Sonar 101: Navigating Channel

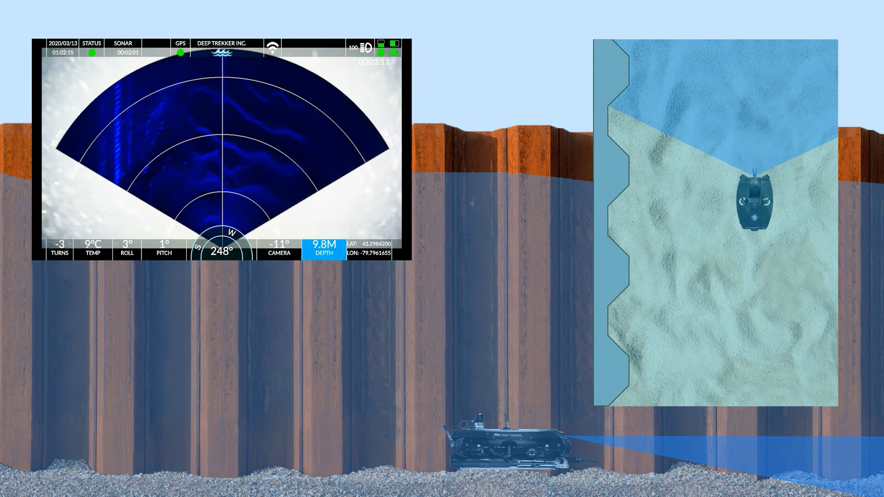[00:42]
On screen: water 9°C
And if you look to the left of the sonar view, we can see one straight line that kind of sticks out. That is our corrugated retaining wall.
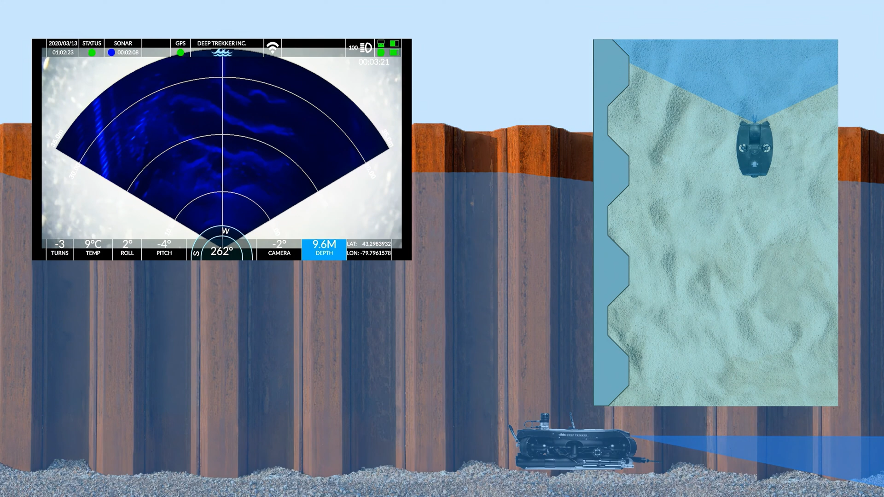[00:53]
On screen: water 9°C
The way I like to think of this concept is picture the ROV as a scuba diver with a very bright flashlight that is scraping across the seafloor.